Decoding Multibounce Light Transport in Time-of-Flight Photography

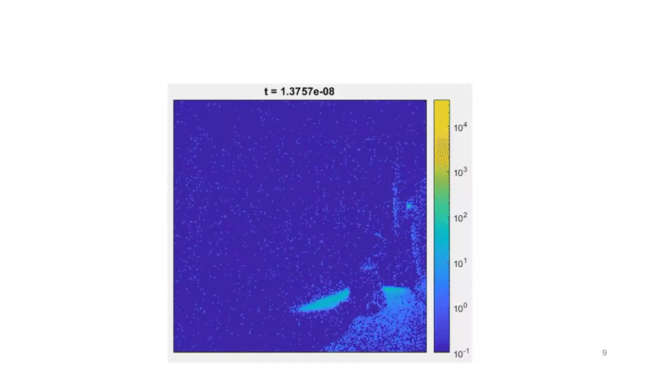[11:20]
So I mentioned that a core theme of my work was decoding the most prominent features that are visible. So let's take a second look at the time-of-flight photo that I showed earlier in the talk.
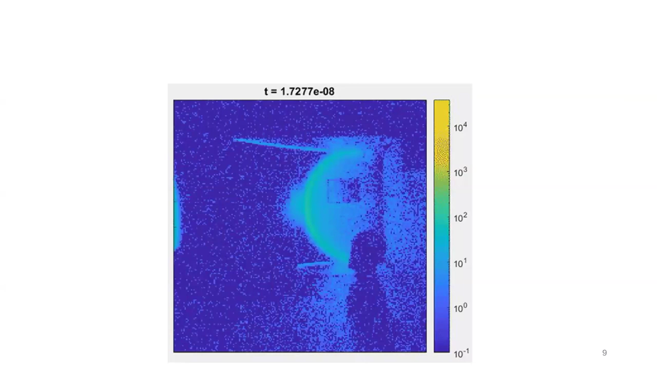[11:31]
When you look at this video, what sticks out to you as the most prominent features here?
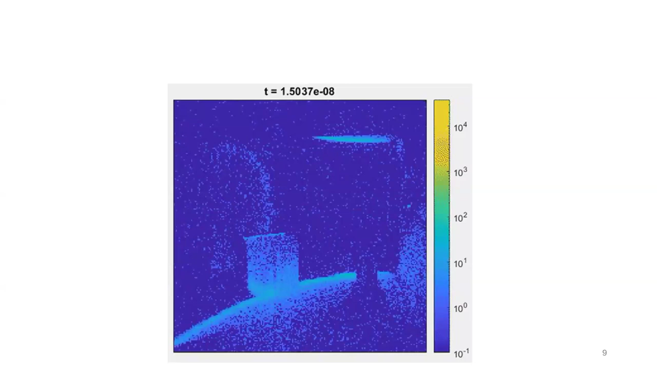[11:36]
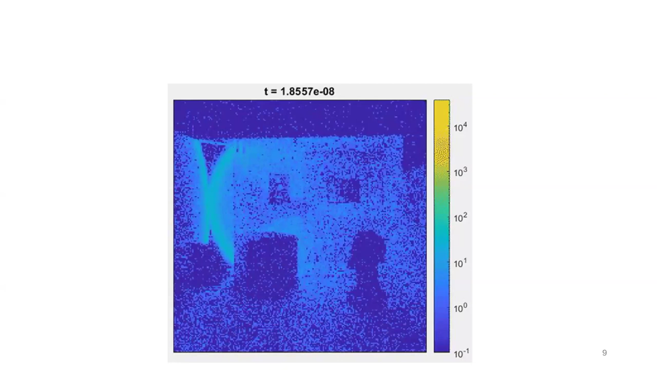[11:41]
So to me, the most prominent feature is the bright spot on the right. So that bright spot corresponds to a point on the wall that I illuminated directly with my laser.
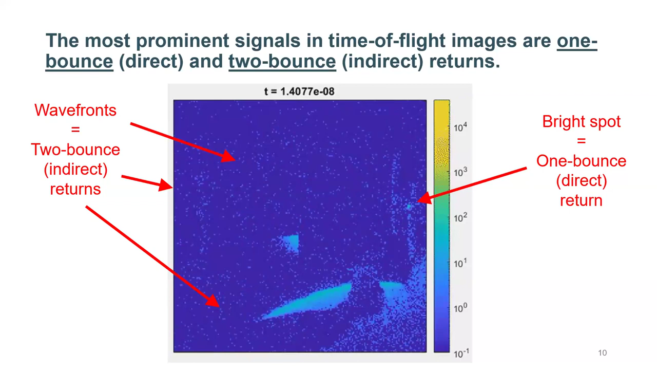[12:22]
And so almost all LiDAR systems that exist today exclusively rely on these single bounce returns to learn about the illuminated scene. And I wanted to know if there's anything interesting or useful that we could learn from these 2 bounce returns.
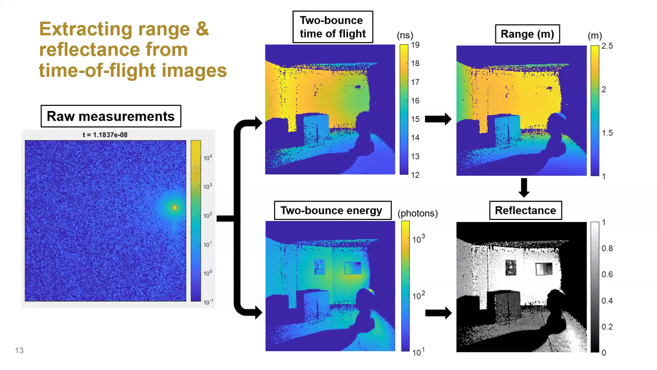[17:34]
And so these shadows actually represent a core weakness of bounce flash LiDAR. You would not measure shadows like this with a conventional LiDAR. But fortunately, this weakness is really easy to overcome if you just illuminate a few different points in the scene in sequence. And so that's what we did here. We illuminated four different points in sequence. They're marked with the red stars. We treated each point as a projected light source and computed a separate range and reflectance map for each projected light source. We would then take the uncertainty weighted average of all of the range and reflectance estimates for all unshadowed pixels.
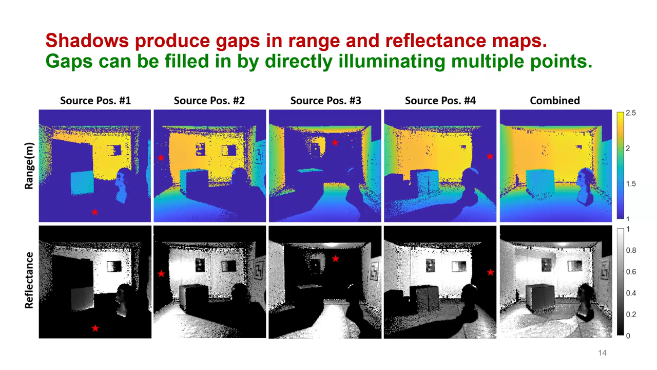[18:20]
And that would allow us to compute these combined range and reflectance maps you can see on the right. You notice there are no gaps due to shadows in these combined range reflectance maps. Yeah. That was bounce flash LiDAR. And now method number two, the imaging behind occluders using shadows.
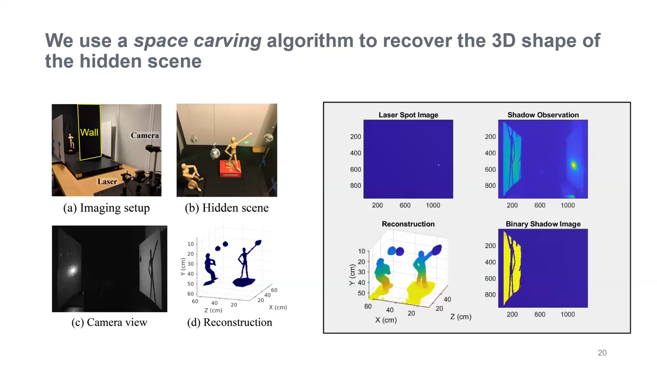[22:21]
And so this animation on the right just kind of shows illustrates how our space carving procedure works. So as we observe more shadows, we carve away more points, and eventually we're left with this shape of the hidden scene. Yeah, and then we were also able to apply our space carving algorithm to our bounce flash LiDAR data. In this case, we actually illuminated 16 different points in this scene. So we measured six sets of shadows. And while this scene didn't have any hidden objects in it per se, we can use it to recover of the back-facing surfaces these two,